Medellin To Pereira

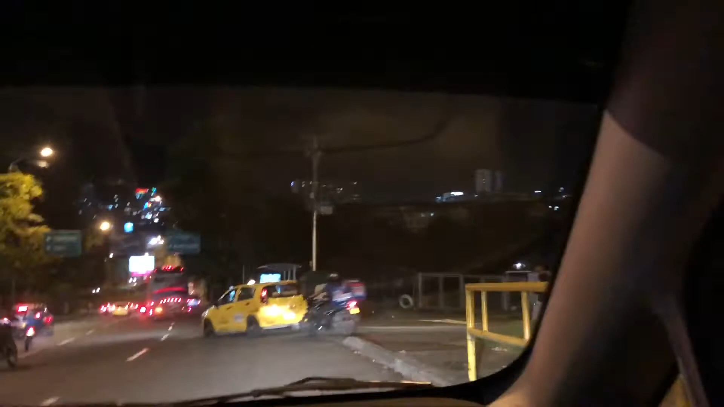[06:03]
But anyway, so we popped into a taxi, as you can see.
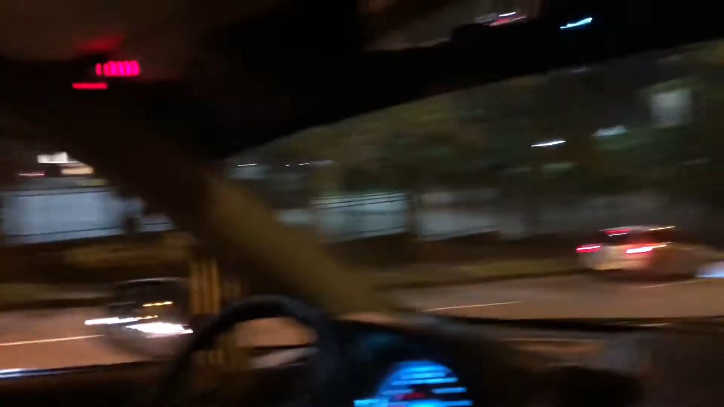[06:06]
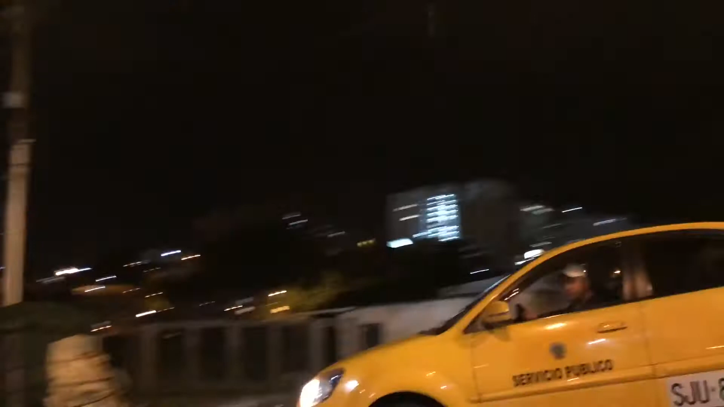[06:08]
This is Pereira. As you can see, it doesn't feel any different than Medellin.
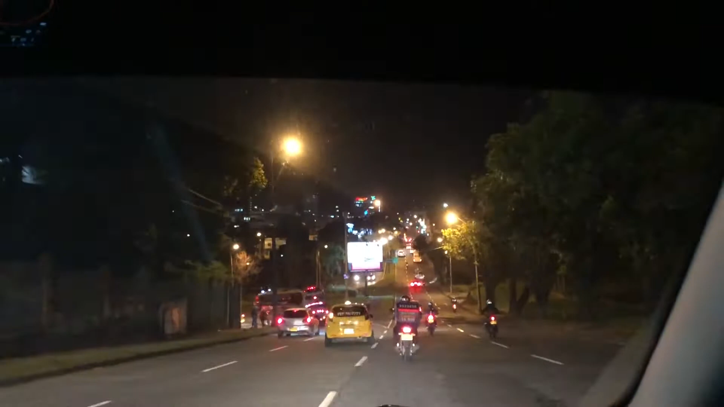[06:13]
To be honest, it feels exactly the same city.
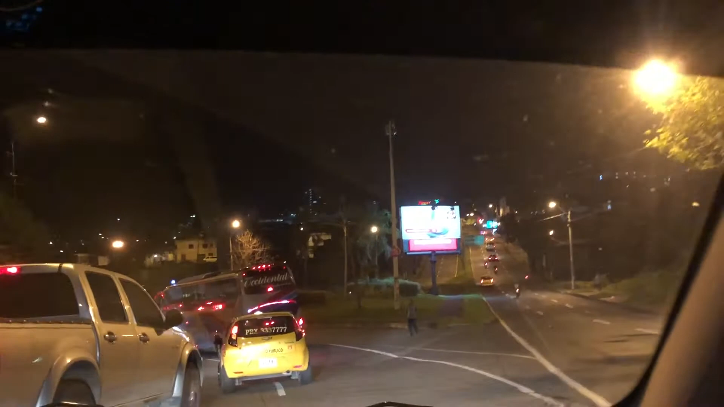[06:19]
It's not like other countries where you go from one city to another city. It varies.